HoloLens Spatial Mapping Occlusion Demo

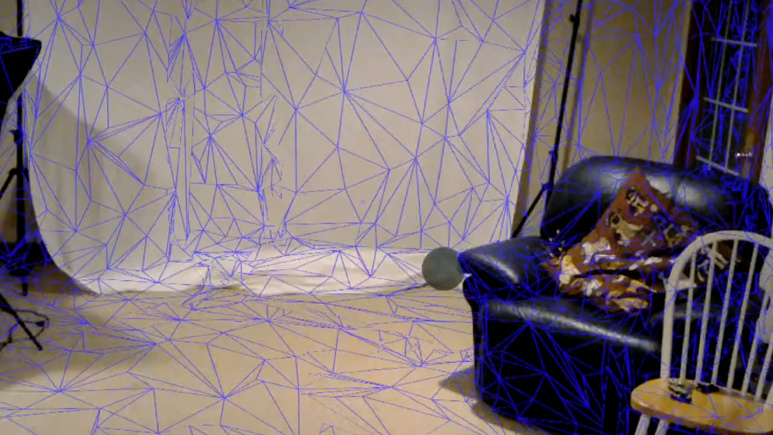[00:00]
Recording. So I've been working on this little spatial mapping demo again.
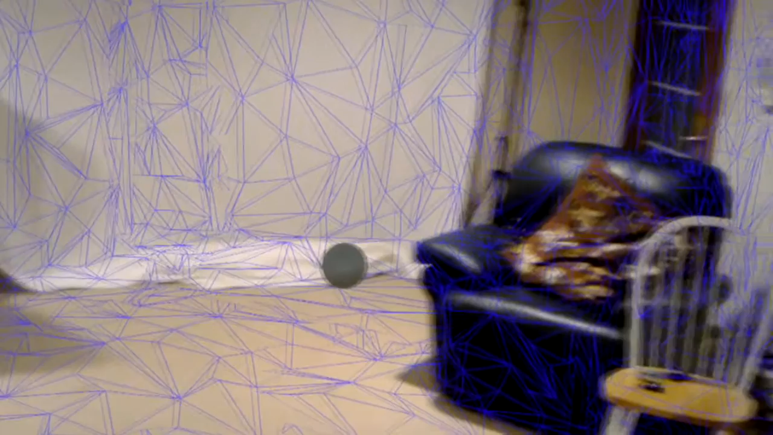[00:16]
You see I have my bouncy ball here and I have the same thing from last week's video. Where now you can't see the ball or at least most of it because of the spatial mapping. Seeing the chair hide.
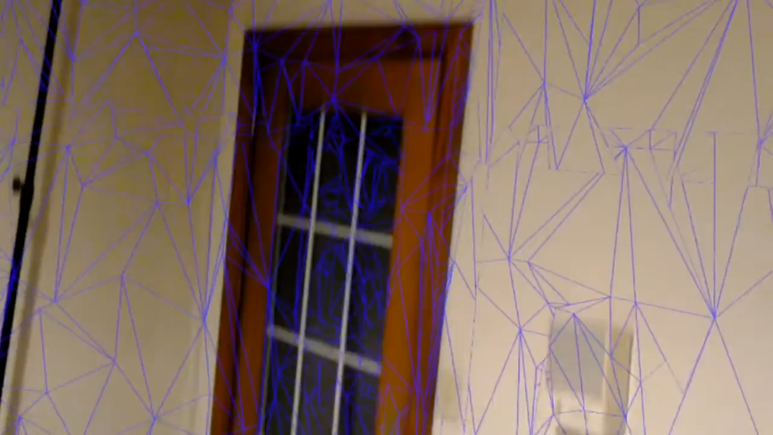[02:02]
We've got all kinds of craziness going on with it. Because it doesn't understand how that's mapped. So I'm sure if you've been looking at the HoloLens stuff at all. You've seen information about that. But for the most part, this thing's pretty neat.
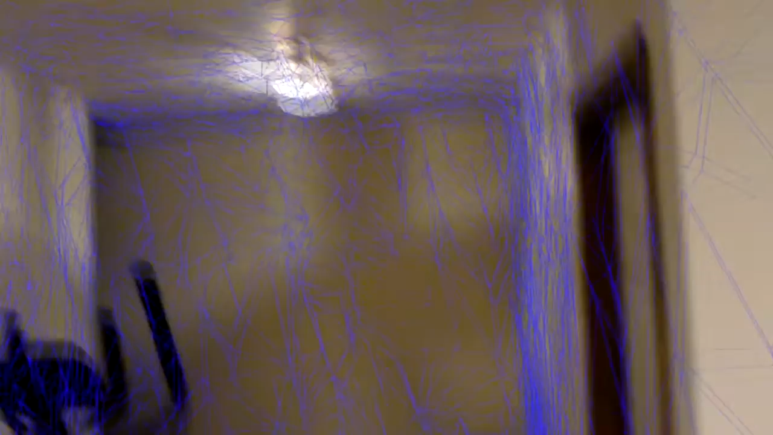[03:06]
show there's the mapping for that shoot
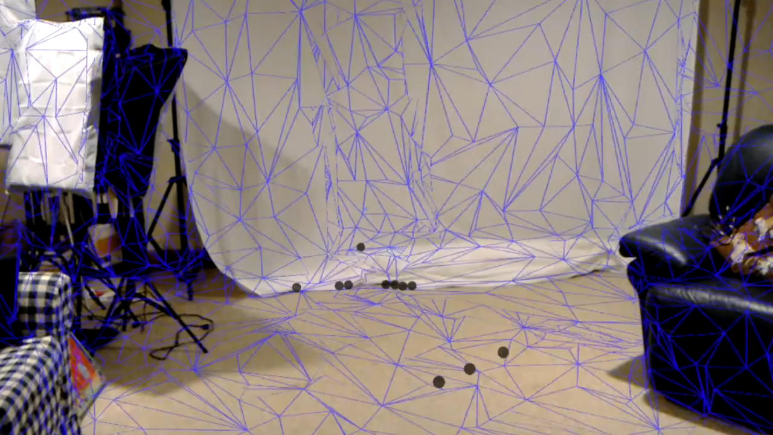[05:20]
mm-hmm so take a look at here so that
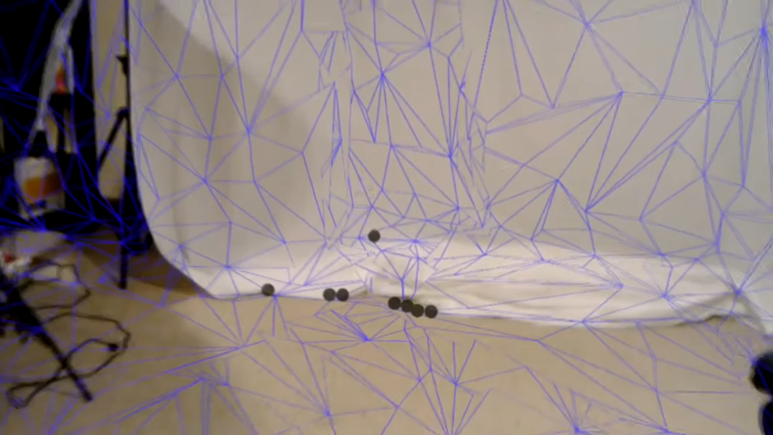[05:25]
is just enough of a wall that it thinks it should hang up and stay there which it sort of is hide